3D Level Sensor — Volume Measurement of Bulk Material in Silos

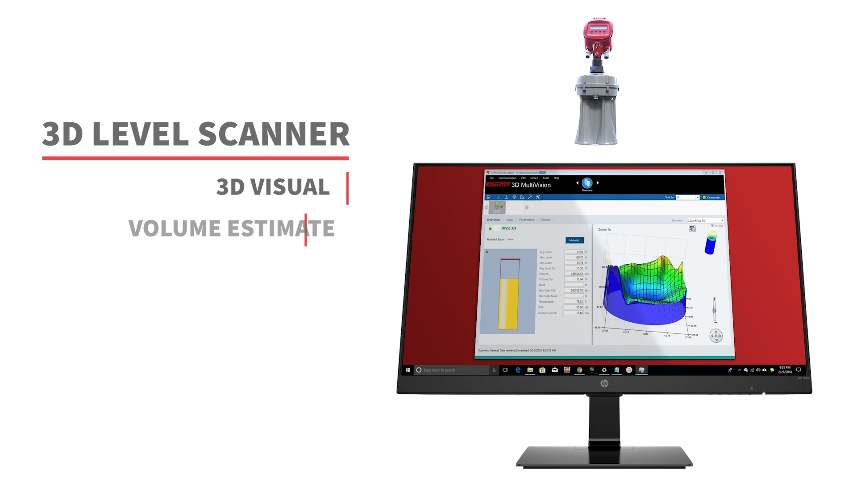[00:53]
volume estimates that account for piling, minimum, maximum, and average distances, multiple vessel monitoring with multi-vision, and optional hazardous location approvals.